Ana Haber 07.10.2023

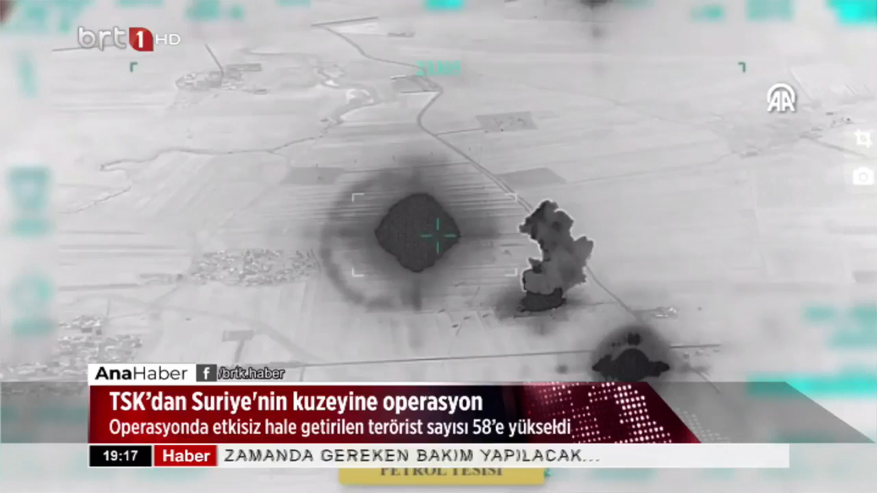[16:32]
Terör örgütü PKK-YPG ve diğer terörist unsurları etkisiz hale
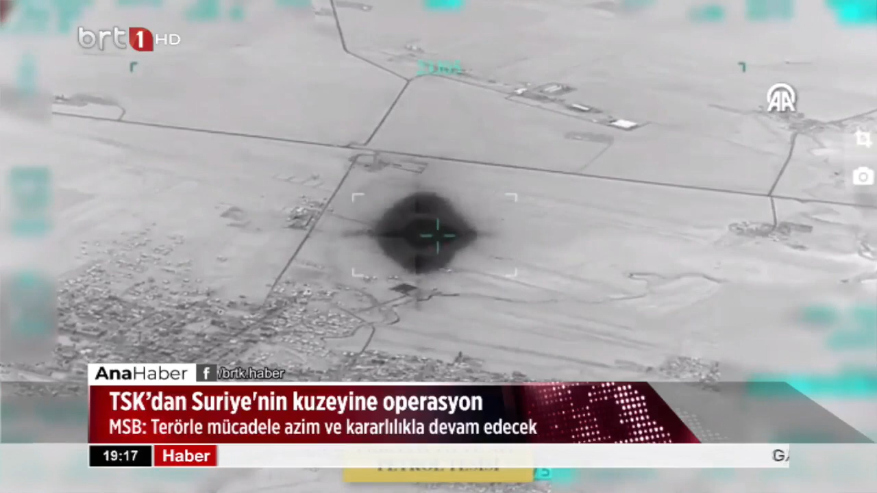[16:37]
getirmek amacıyla Suriye'deki terör hedeflerine dün saat 22'de hava harekatı düzenlendi. Milli Savunma Bakanlığı hava harekatlarıyla içerisinde sorumlu düzeyde teröristlerin de bulunduğu değerlendirilen sözde karargah, barınak ve depolardan oluşan 15 hedefin imha edildiğini açıkladı.
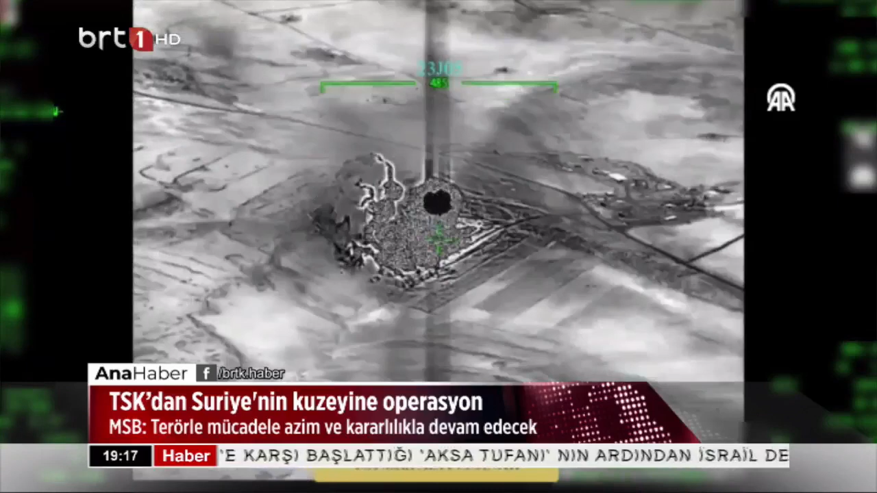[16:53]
Harekatlarda azami oranda yerli ve milli mühimmat kullanılarak çok sayıda terörist etkisiz hale getirildiği vurgulanan açıklamada,
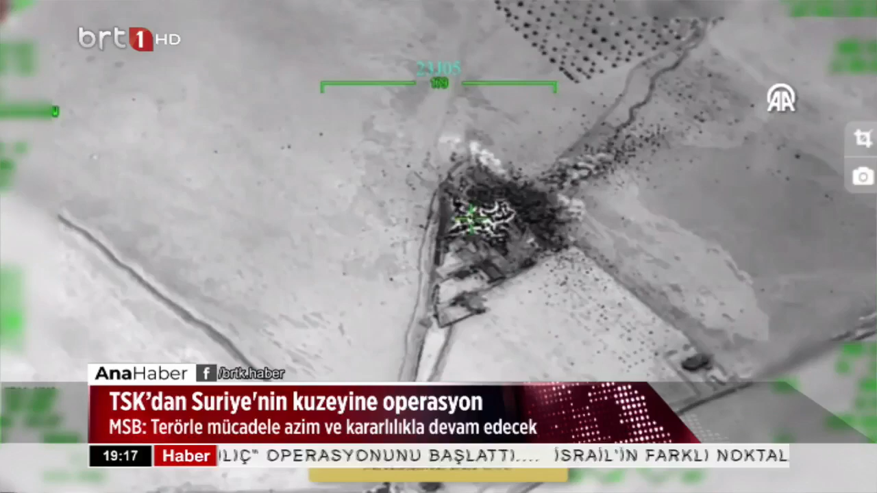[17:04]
asıl milletimizin bağrından çıkan Türk Silahlı Kuvvetleri geçmişte olduğu gibi bugün de ülkemizin ve milletimizin beka ve güvenliği için terörle mücadeleye tek bir terörist